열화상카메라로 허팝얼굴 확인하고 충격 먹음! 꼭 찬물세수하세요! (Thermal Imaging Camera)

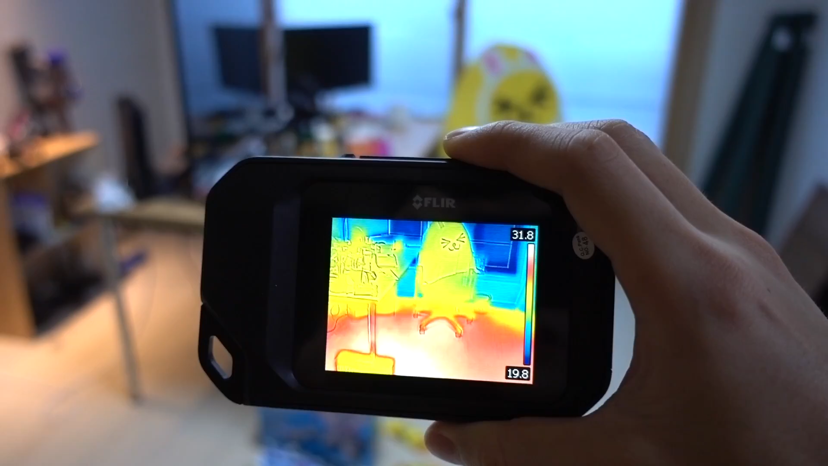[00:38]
보일러를 틀어놔서 그런지 바닥이 아주 뜨끈뜨끈한 모습을 보이고 있습니다.
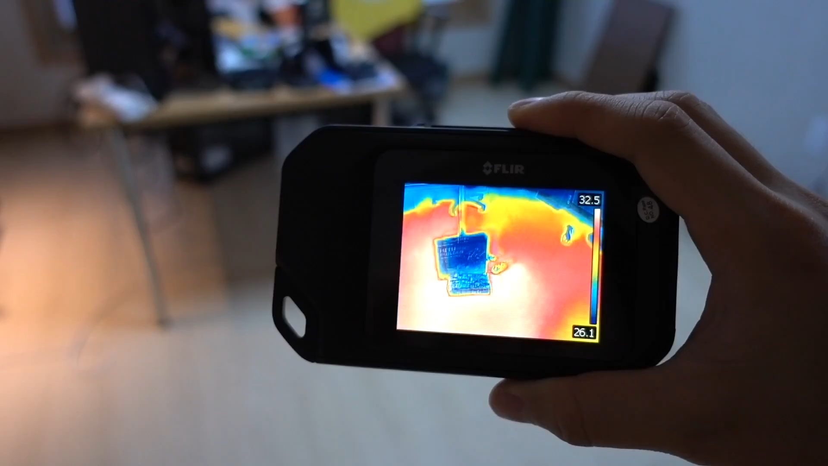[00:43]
여기 보면은 빨간색이 32.7도,
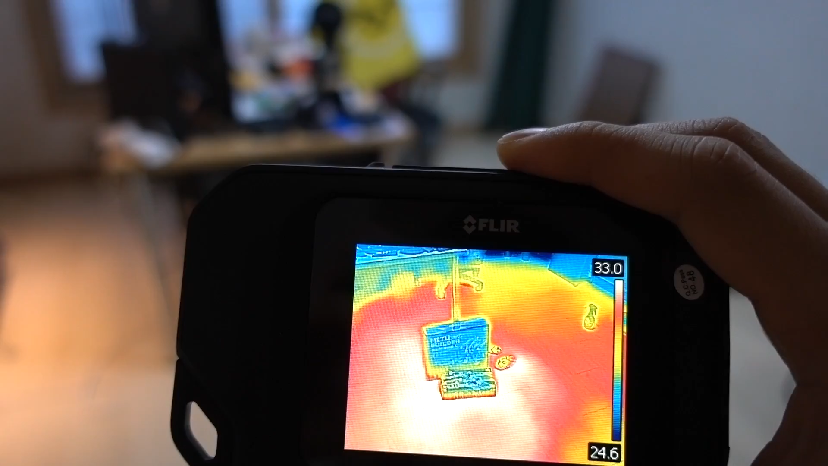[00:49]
33도 정도 된다는 뜻이구요, 온도 측정도 되네.
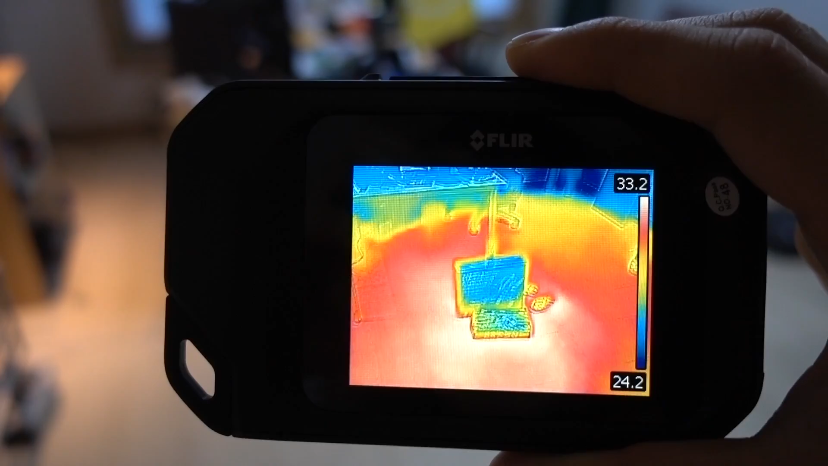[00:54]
그리고 파란색깔은 24.3도 정도 되네요. 그럼 이제 방으로 가보겠습니다.
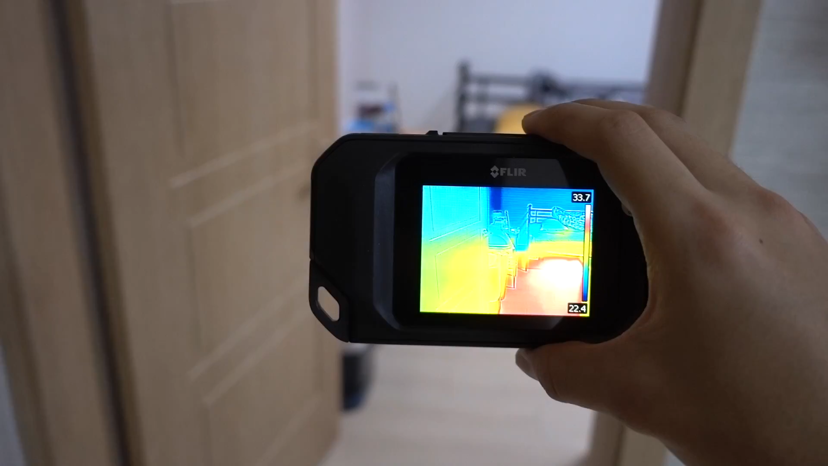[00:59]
앞에 허팝이 잠을 자는 침대가 있구요, 바닥을 한 번 볼까요?
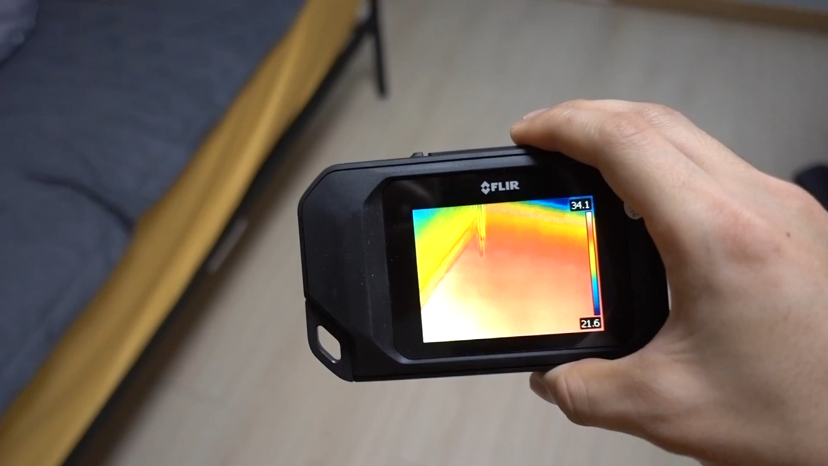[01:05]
바닥을 보니까 노란색, 빨간색을 띄고 있어요.
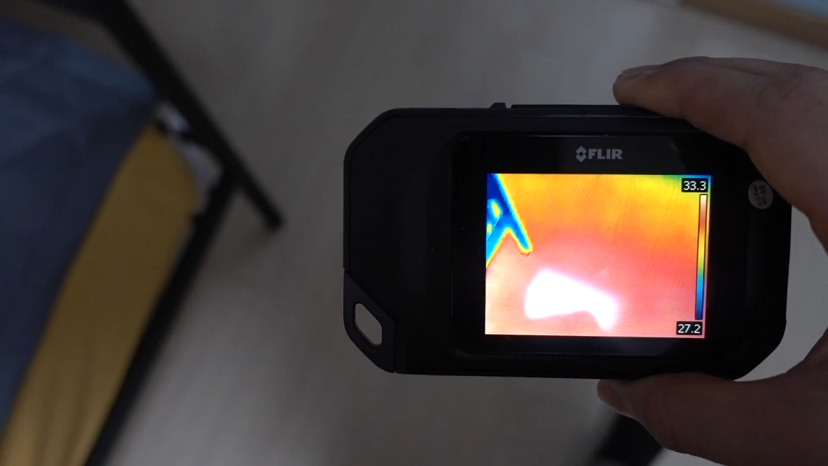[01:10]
오, 허팝 방에 보일러가 잘 작동을 하고 있네요.
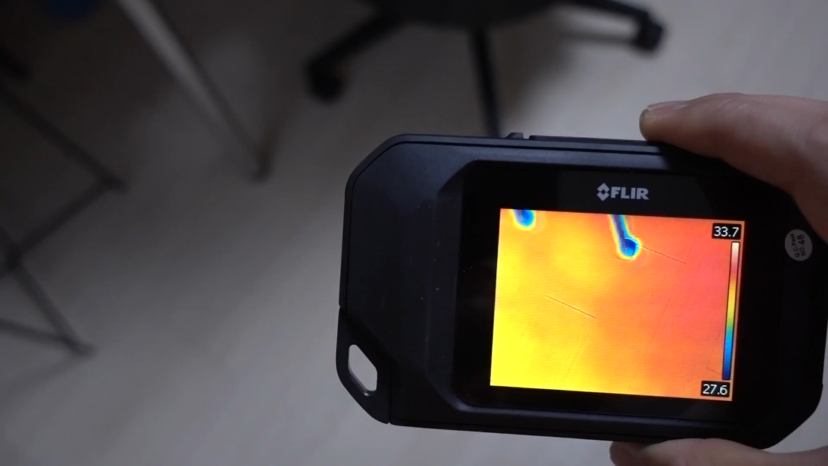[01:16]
자, 이쪽도 한 번 볼까요? 어, 근데 여기 끝부분은 노란색이에요.
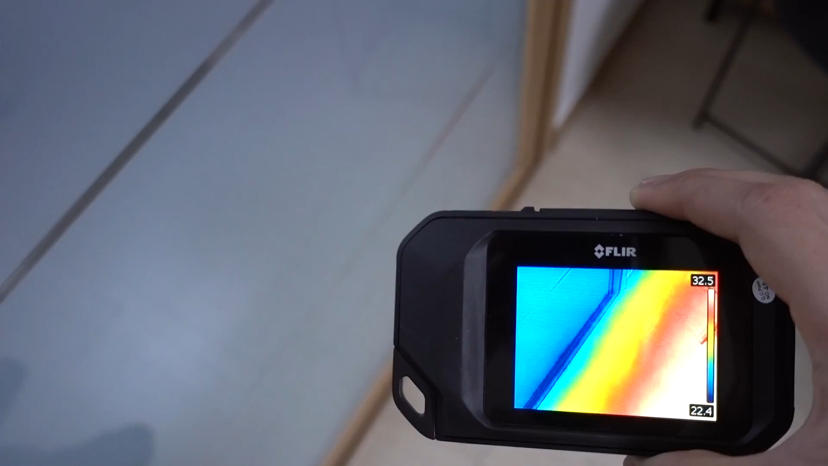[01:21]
맞죠?
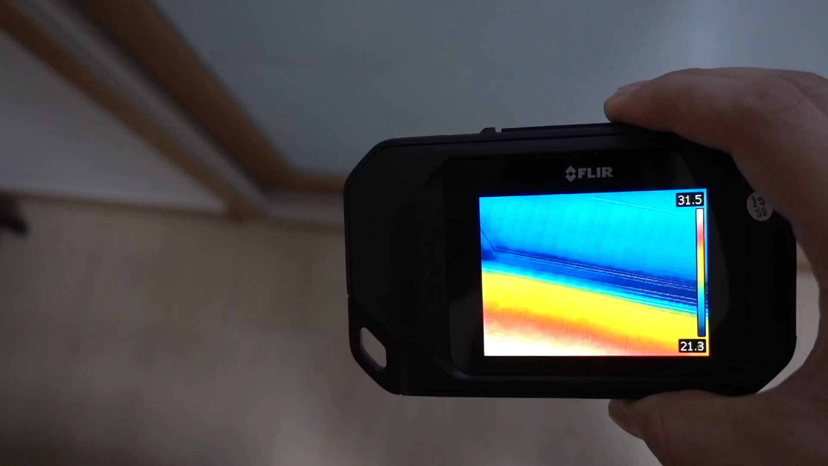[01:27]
이쪽은 확실히 보일러가 작동을 덜 하나보다. 자, 그러면 더 가볼까요?
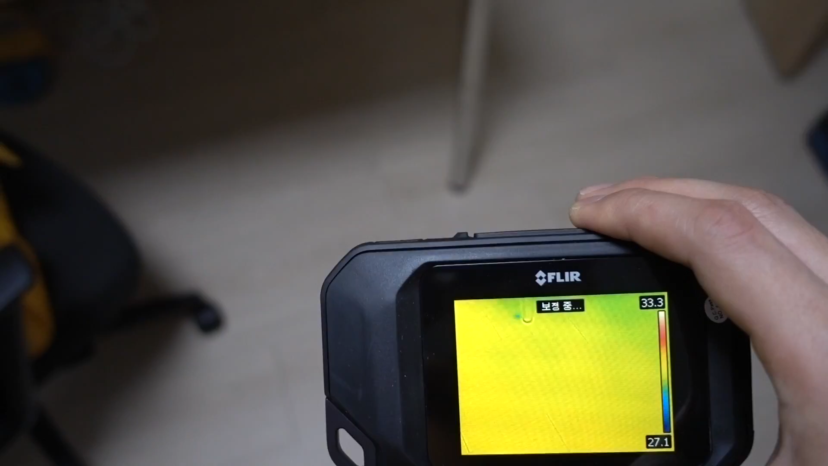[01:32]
자, 이번에는 책상 밑에 한 번 볼까? 책상 밑에.
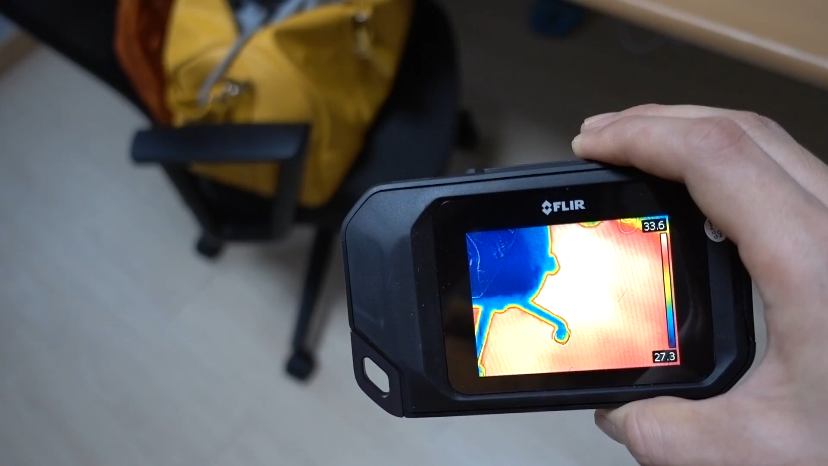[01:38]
자, 이쪽은 빨간색인데, 이쪽은 노란색, 초록색이에요.
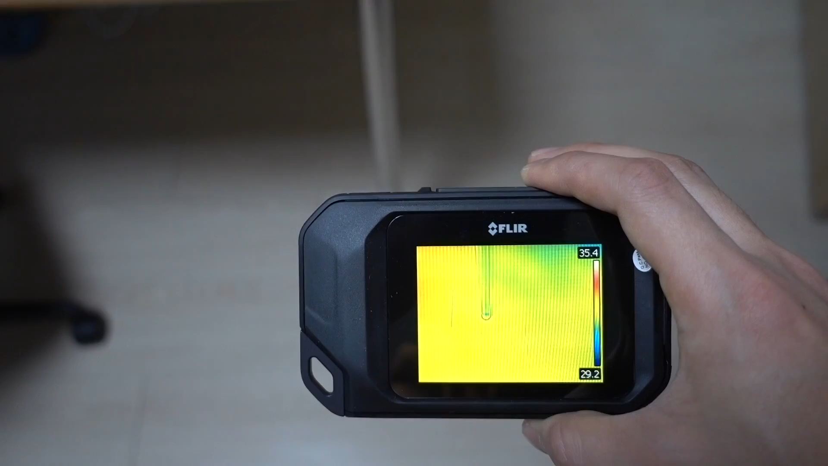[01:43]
이쪽은 보일러가 작동을 안하나보다. 아니면 약하게 작동을 하나봅니다. 제가 베란다 문을 열고 한 번 창문을 확인해 보겠습니다.
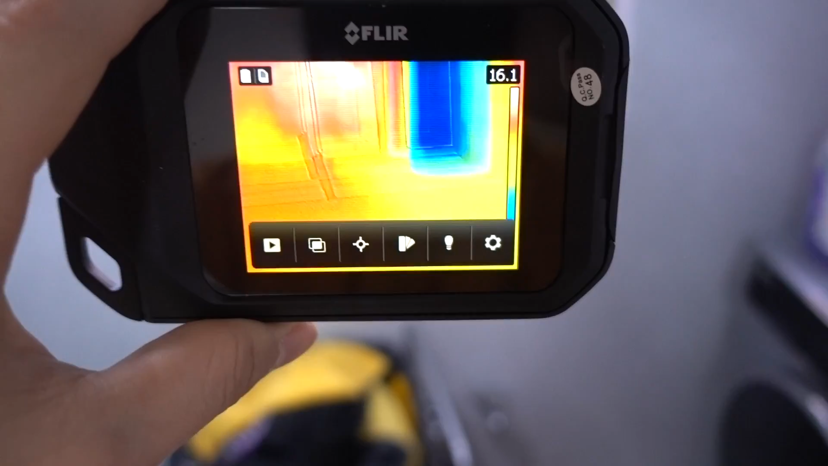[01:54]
자, 여기 창문인데, 와, 창문 밖에는 완전 파란색이에요.
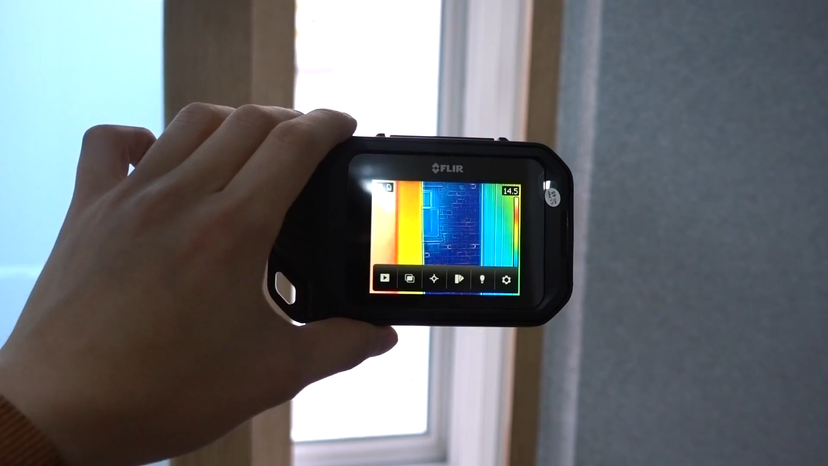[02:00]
완전 차가운 모습이고,
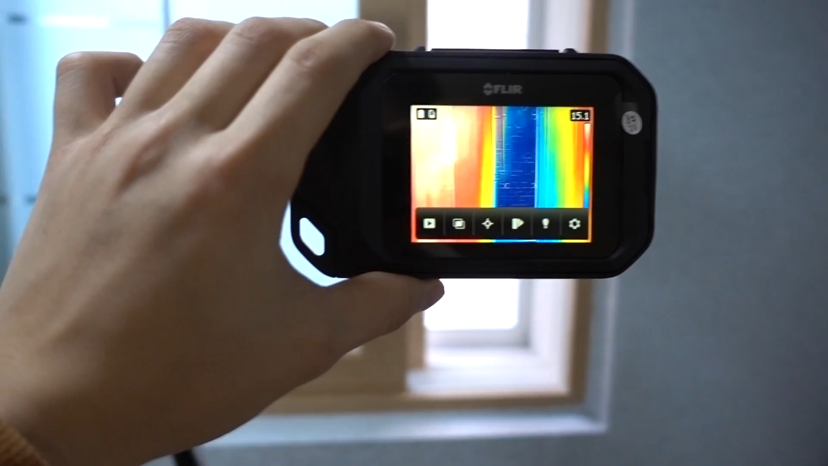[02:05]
이쪽 베란다는 노란색, 빨간색, 초록색, 파란색도 있고, 네, 다 섞여있네요.
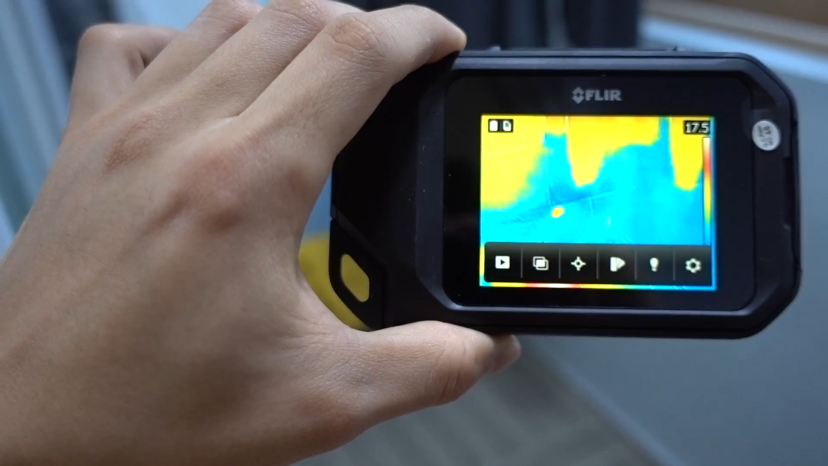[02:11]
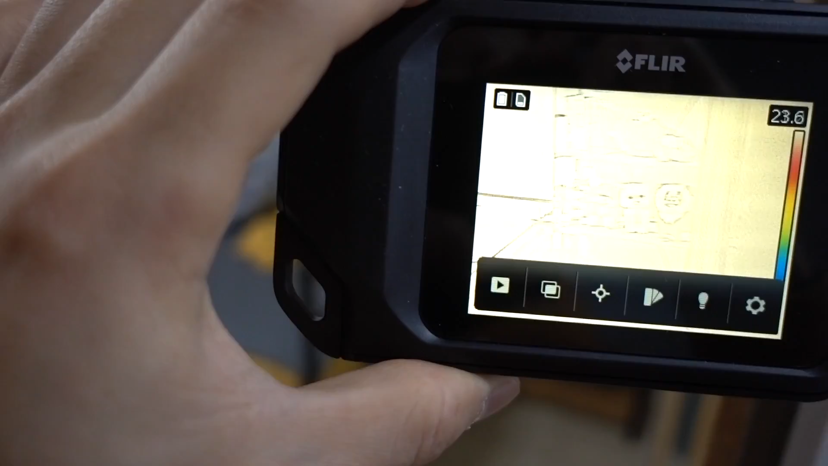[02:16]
자, 그리고 베란다 안쪽으로 해서 방을 보면, 어... 뭐야, 침대는 왜 파란색이지?
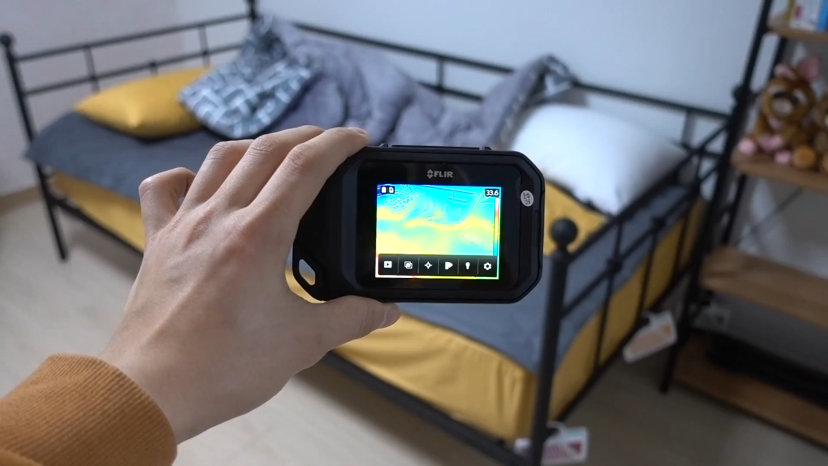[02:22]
침대는 춥나봐요. 파란색이고, 방은 빨간색, 노란색입니다. 벽도 파란색이 보이네, 살짝.